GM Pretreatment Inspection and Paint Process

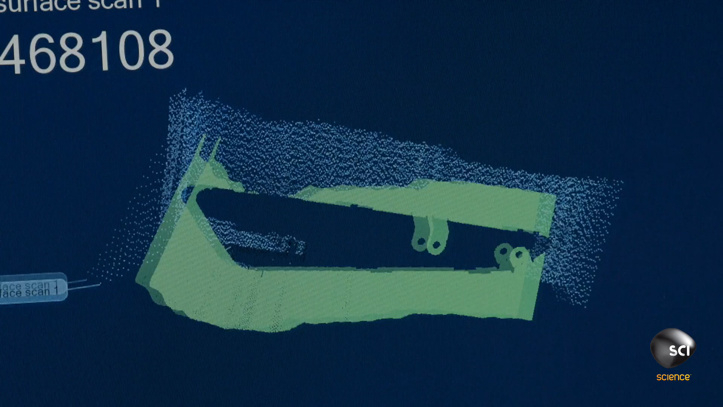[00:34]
scanner also checks the gaps between the production part and
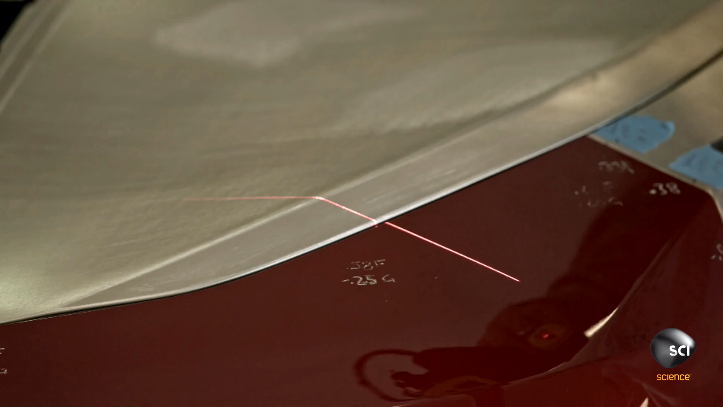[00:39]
the dimensionally perfect parts the data gathered here feeds
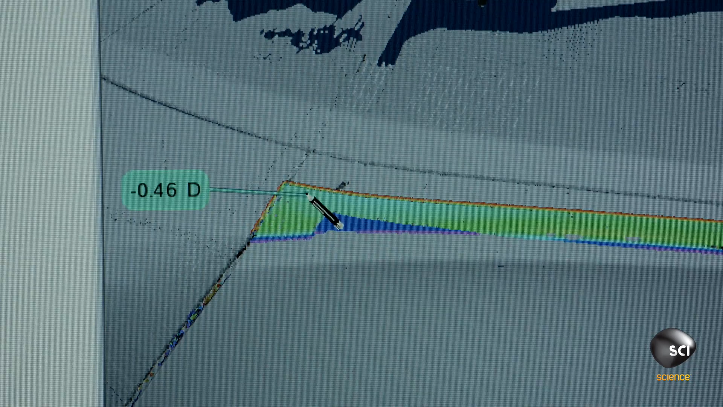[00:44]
back to the appropriate sub-assembly lines technicians can then adjust the production process to improve the results